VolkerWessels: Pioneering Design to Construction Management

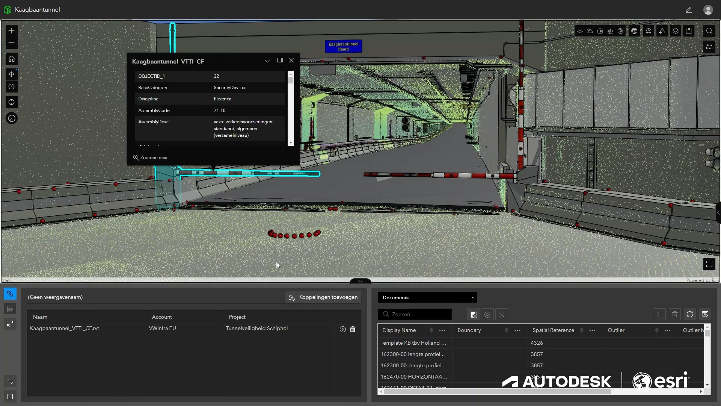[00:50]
We have an ArcGIS GeoBIM application ready.
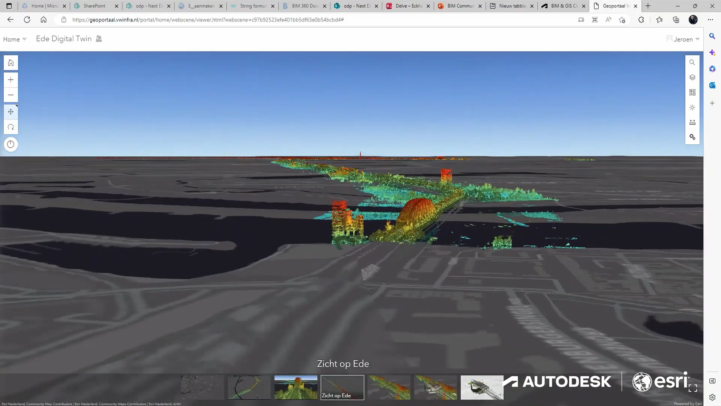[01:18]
And to see all the point clouds that we've recently acquired.
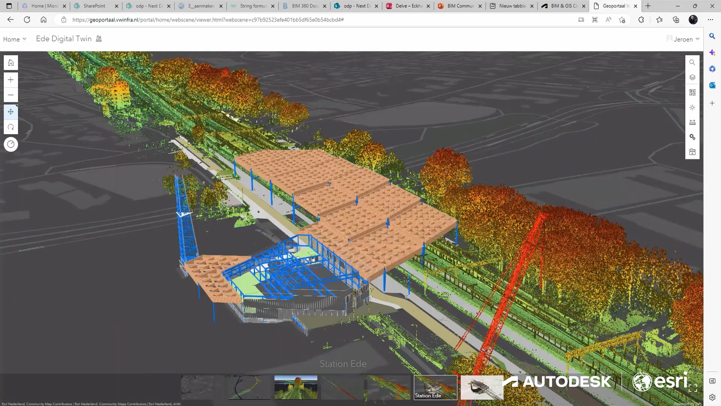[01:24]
In the last couple of years even.
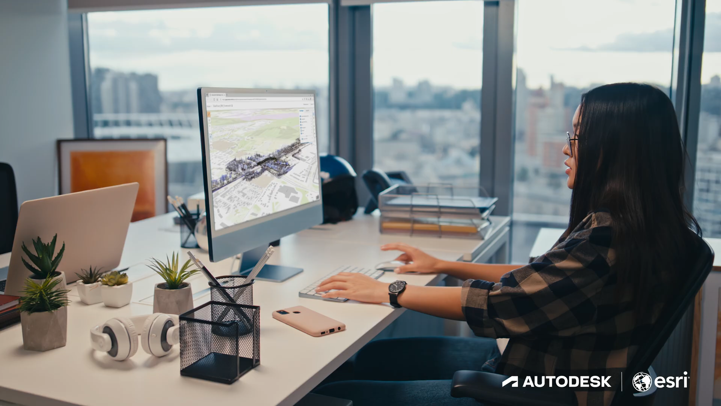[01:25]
So it's not confined to their own project.
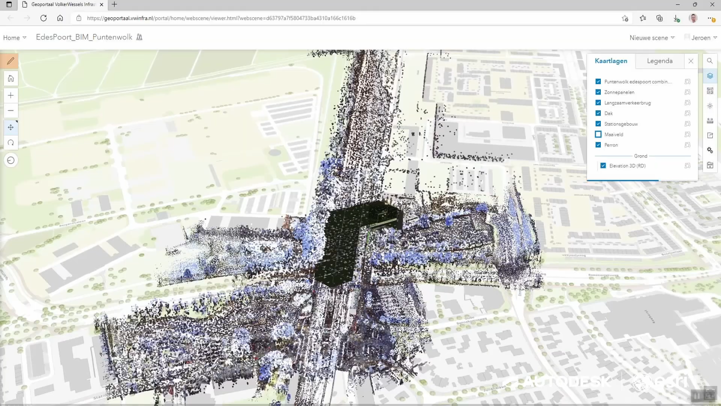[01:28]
They can actually open up an ArcGIS map.
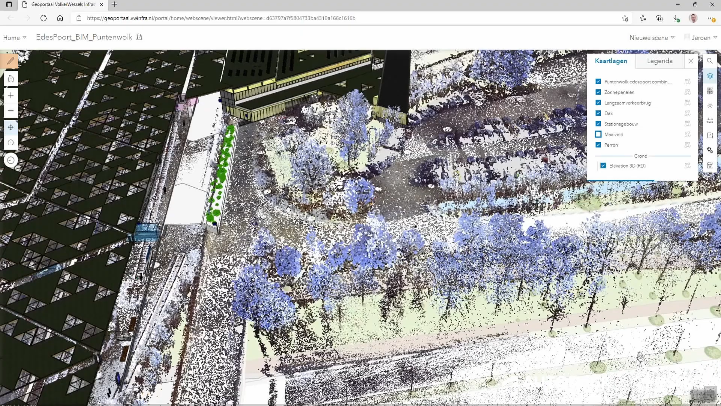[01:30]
They zoom into their project area and they see whether or not there are point clouds that might be usable.
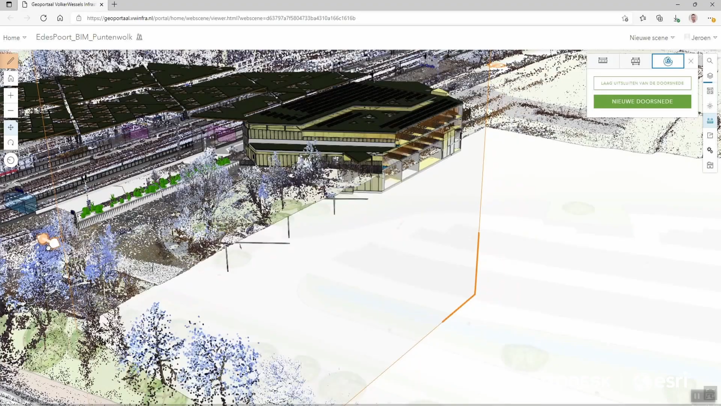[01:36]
For the future of BIM and GIS they will be working even more closely together.
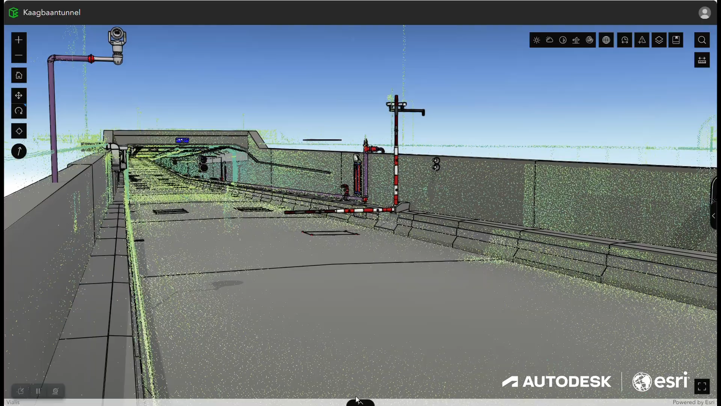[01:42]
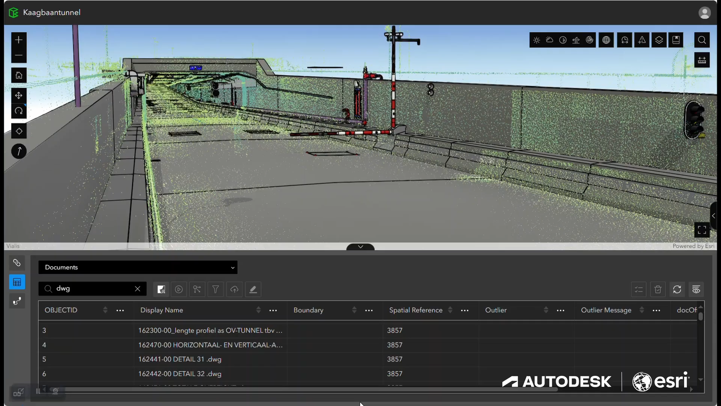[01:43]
Utilizing these two systems together. And using ArcGIS GeoBIM as a means of a single source of entry.
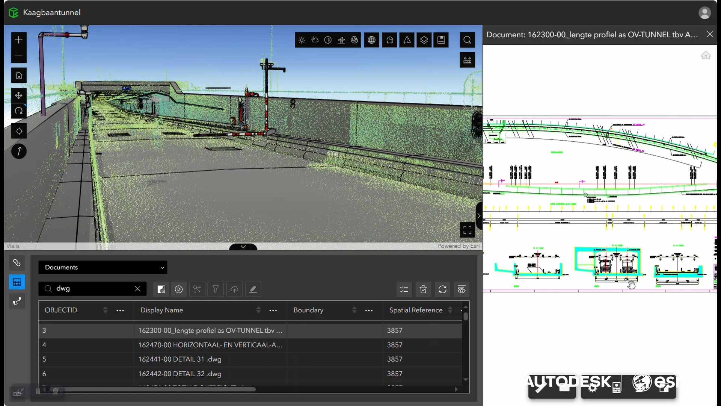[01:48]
And that we can connect to that using cloud connectivity tools.